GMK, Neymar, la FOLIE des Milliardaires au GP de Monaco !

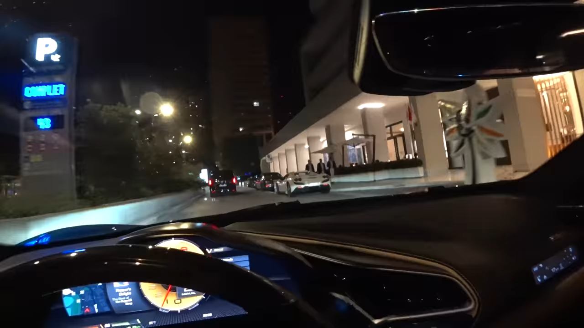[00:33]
AMGGT, magnifique cette F1 Spider blanc nacré, très très beau sur une F1.
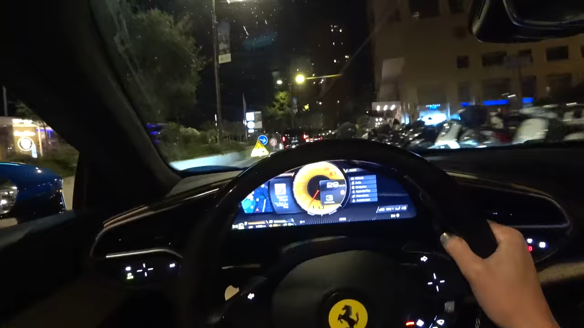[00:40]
Le piéton est roi à Monaco.
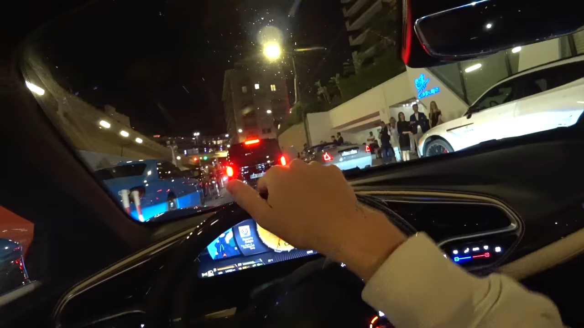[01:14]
Ghost, Rolls Race, c'est quoi ce truc des Rolls là, c'est incroyable.
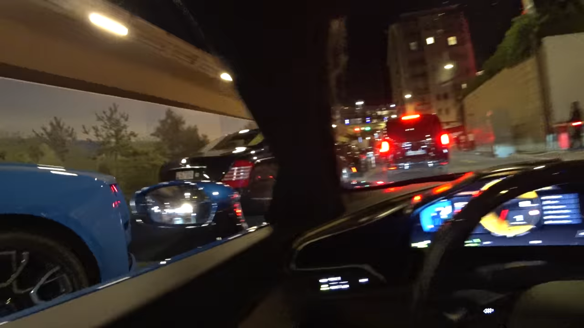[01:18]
Maybach, RS6, très joli, F8 Spider, bleu, magnifique, magnifique.
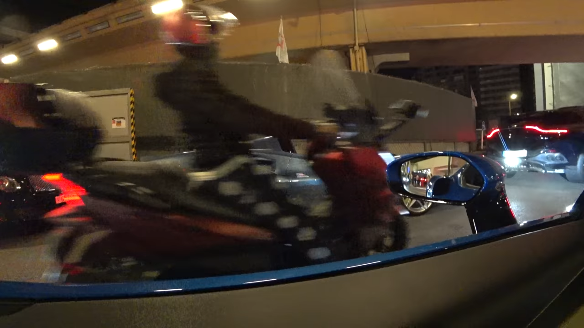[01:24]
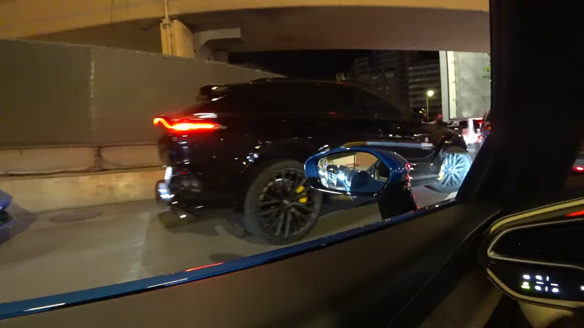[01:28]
DBX, du Cipriani, on a une Gallardo Spider ici. Ouais, sympa.
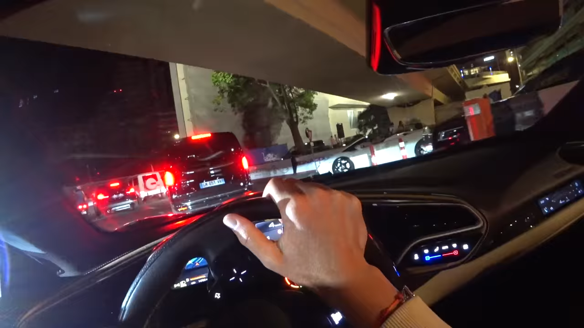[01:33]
Allez, allez, je te laisse passer, passe. Bon. Eh ben, je passe finalement. Classe G, joli.
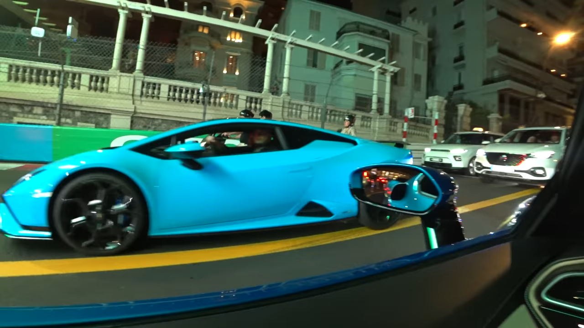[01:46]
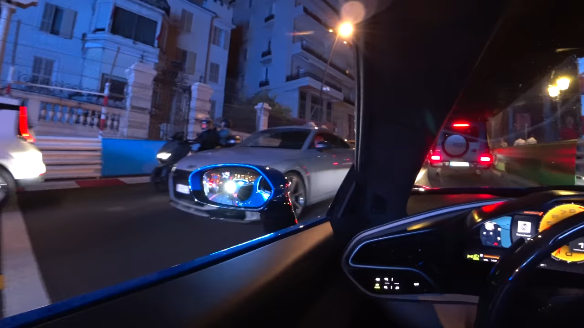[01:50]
TTRS. Et puis un petit G devant nous. Je pensais qu'on pouvait passer sur le port, mais non.
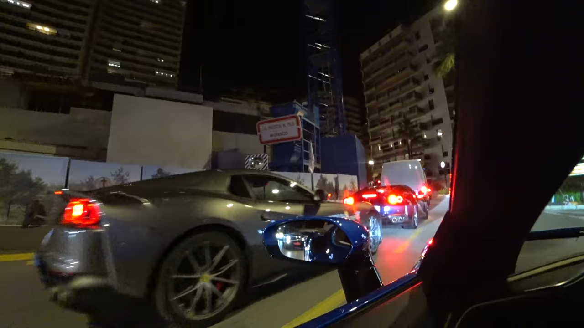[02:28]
Papa, 812 GTS, 812 GTS, celle-ci est magnifique, magnifique, DBS Superleggera,